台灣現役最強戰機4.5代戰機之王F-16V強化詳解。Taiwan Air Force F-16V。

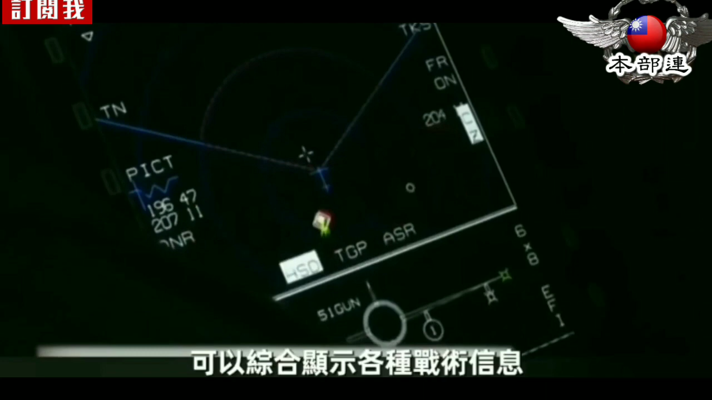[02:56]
同时在座舱中央增加一台大型多功能显示器可以综合显示各种战术讯息大大的减轻了飞行员的负担作战能力成倍的提升先进航台系统的应用使F-16从四代改进行要升到四代半的最重要的一环